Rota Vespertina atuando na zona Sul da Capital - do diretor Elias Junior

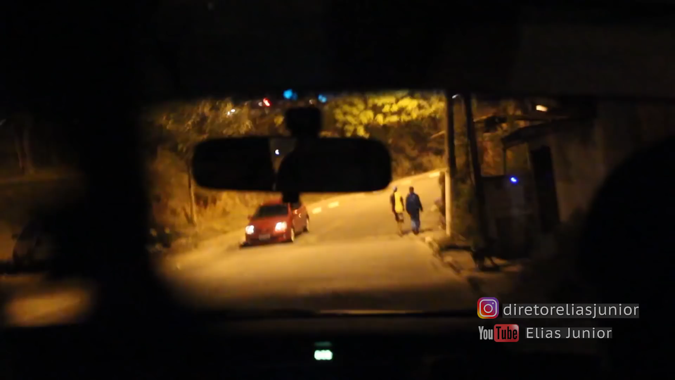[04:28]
Não, pensei que eles tinham enquadrado a moto, mas cumprimentou só, né? Mas vamos ver.